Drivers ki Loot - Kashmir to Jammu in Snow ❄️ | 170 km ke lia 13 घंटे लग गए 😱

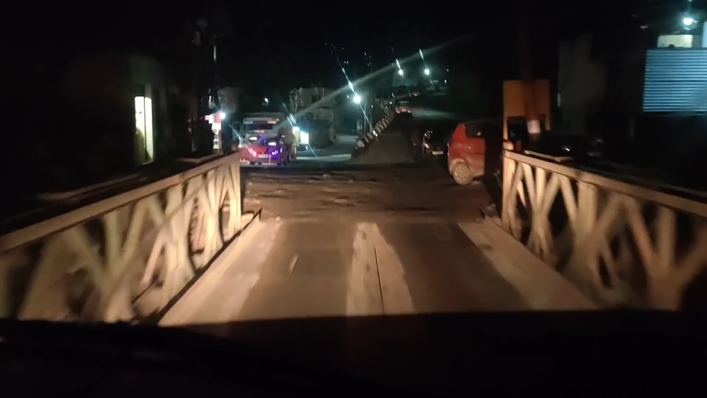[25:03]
बहुत खतरनाक रास्ता है ये, छोटे छोटे पुल है यहाँ।
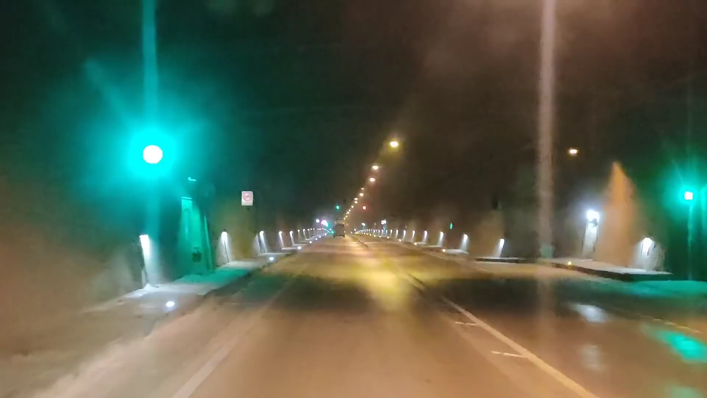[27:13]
टनल जिसकी लेंथ थी 9.something किलोमीटर, काफी ब्यूटीफुल टनल।